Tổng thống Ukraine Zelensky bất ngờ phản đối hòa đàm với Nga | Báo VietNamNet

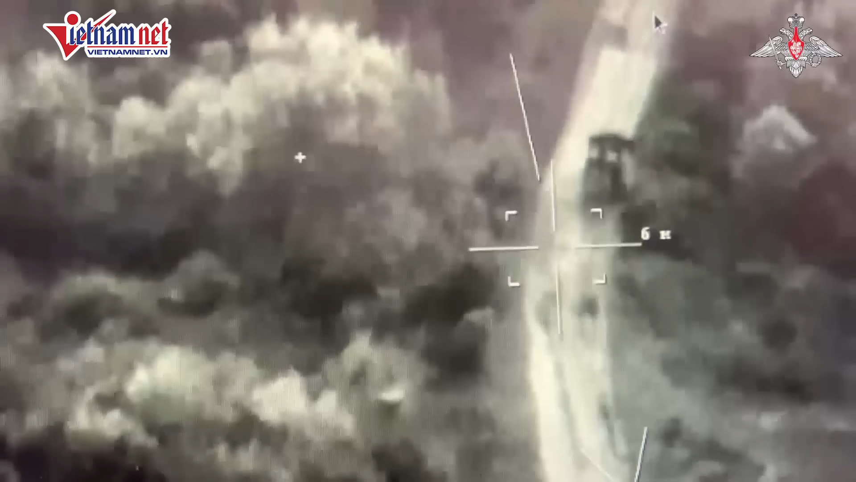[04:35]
Sau đó, khi xe bọc thép Ukraine đỗ cạnh một toàn nhà,
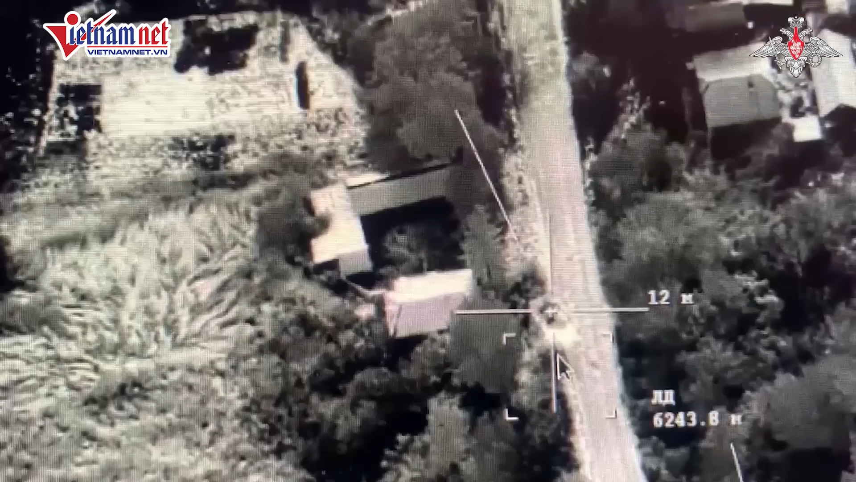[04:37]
UAV Nga dường như đã bắn tên lửa dẫn đường
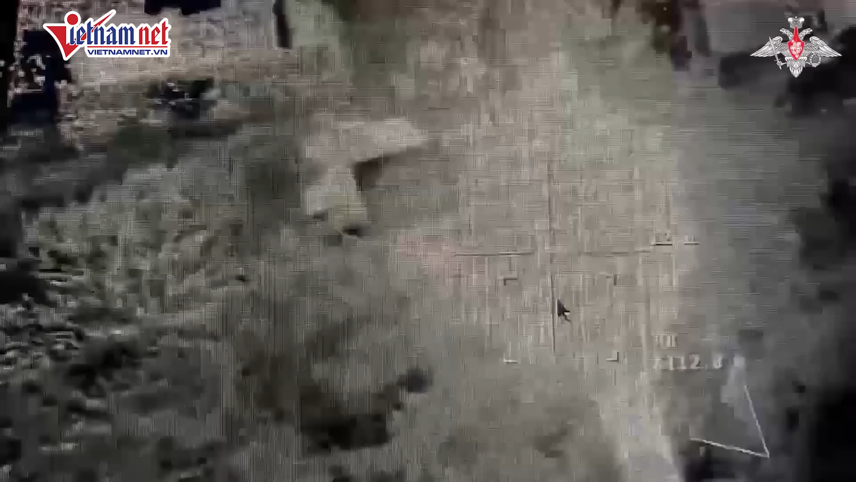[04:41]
bằng laser KH-PPLA vào mục tiêu này.